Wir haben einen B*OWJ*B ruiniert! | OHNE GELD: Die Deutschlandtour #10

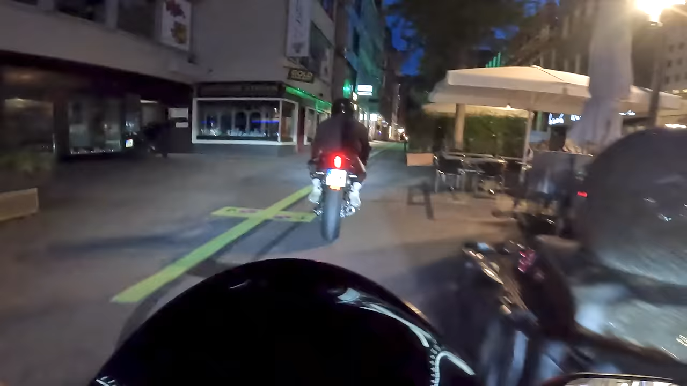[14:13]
Ich sag dir ehrlich, richtiges Labyrinth hier.
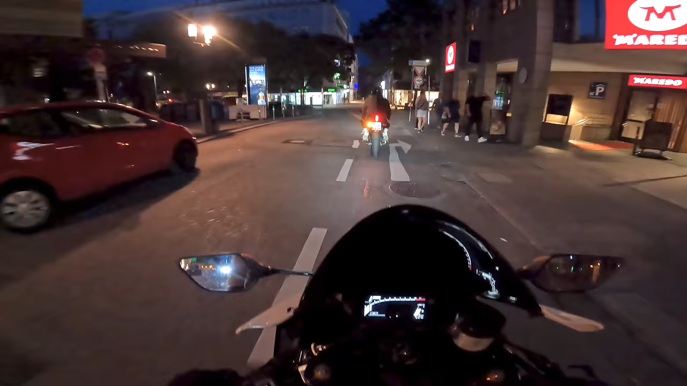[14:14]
Herr Junge, der sagt ganz zu mir links ab. Nee, jetzt halt jetzt an. Wir halten jetzt an. Ja, guck auf Dinger. Was ist denn hier los? Oder der Mann ist komplett, Sinn. Der ist, ich höre sein Navi verf***t ihn komplett, sein Navi verarscht ihn oder so, keine Ahnung. Mach einfach Königsbach-Passage. Wer hat die denn offen?